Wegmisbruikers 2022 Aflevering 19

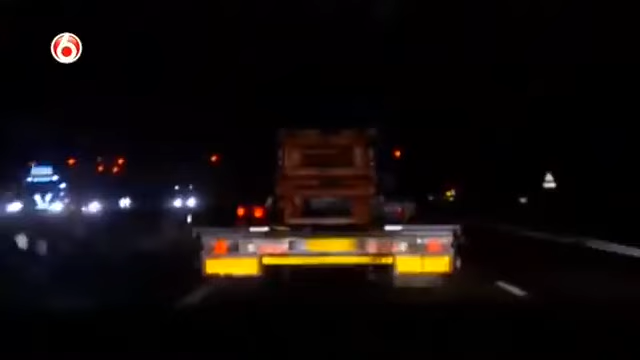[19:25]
Een trekker alleen maar aan de linkerkant. En dat is natuurlijk foute boel, zeker wanneer het een kolos van dit formaat betreft.
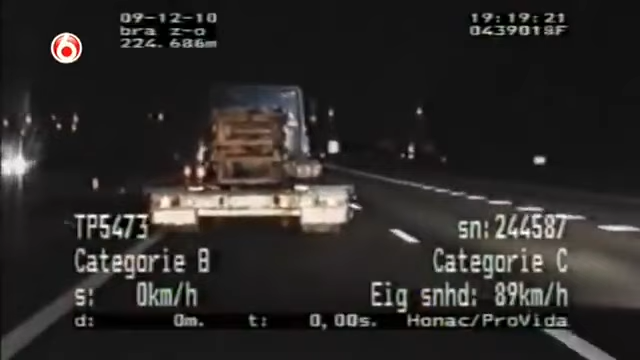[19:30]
Dat is wel link, hè? Ja. De agenten zijn niet de enigen die dit hebben opgemerkt, want achter de chauffeur wordt met groot licht geseind. Ja.
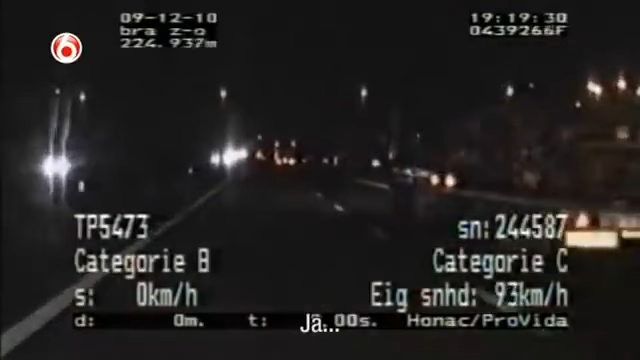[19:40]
Hij knippert al. Zullen we duidelijk even meenemen?